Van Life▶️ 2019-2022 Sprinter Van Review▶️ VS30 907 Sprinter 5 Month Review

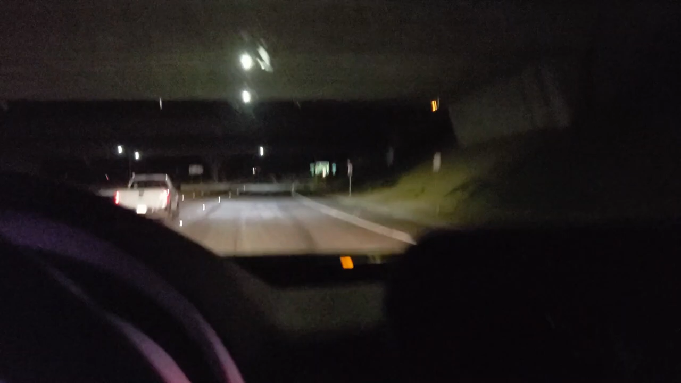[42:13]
and look how beautiful this dash is at nighttime guys
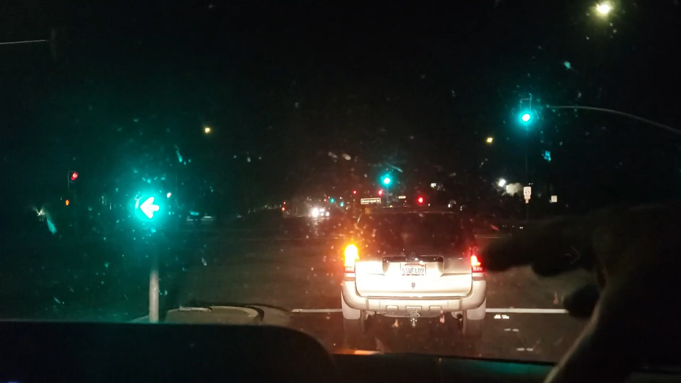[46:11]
so we're behind the regular vehicle see if you can keep up with that guy the acceleration check that out her rpm is gonna be
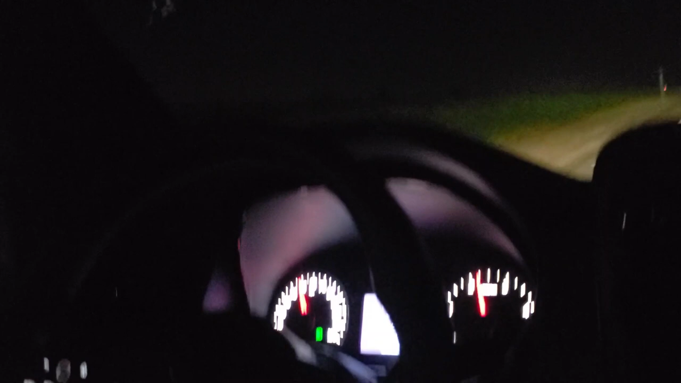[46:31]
about 2200 we got lots of torque low horsepower